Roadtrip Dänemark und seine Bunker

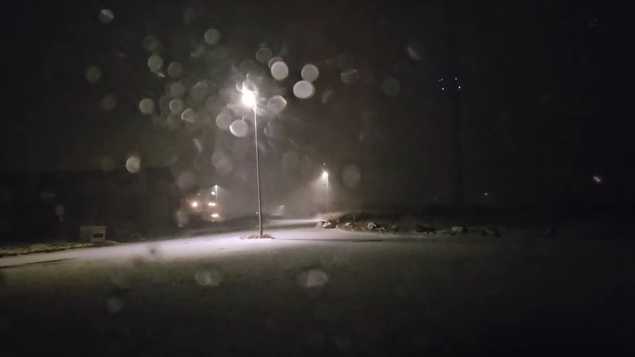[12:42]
Ich hörte, wie der Schnee an die Seite meines Wohnmobils prasselte und machte die Gardine ein bisschen zur Seite. Und was soll ich sagen, ich konnte gar nicht mehr rausgucken. Zumindest auf der einen Seite des Wohnmobils. Auf der anderen Seite konnte ich dann im Licht der Straßenlaternen sehen, wie der Schnee praktisch waagerecht gegen mein Wohnmobil knallte.